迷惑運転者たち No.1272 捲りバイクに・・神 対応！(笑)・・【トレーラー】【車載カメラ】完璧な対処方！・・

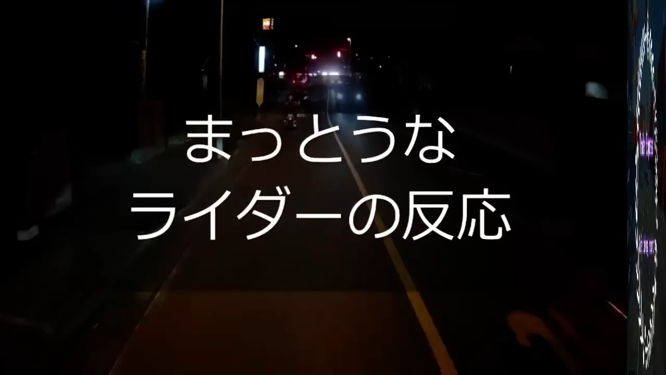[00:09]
当なライダーさんの後ろだったらね、
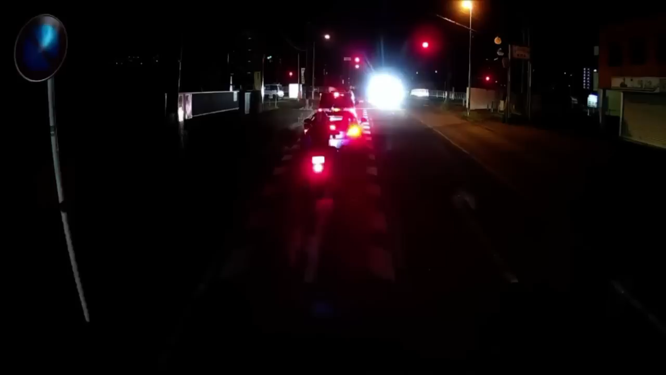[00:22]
なんとかってとこはね、そうすれば威圧感感じないでしょう。ねえ。かと思えばこういうバイカスがいるしね。ライダーさん、これどう思う？ほっとけって。だよね。ほっとこうね、あんなのね。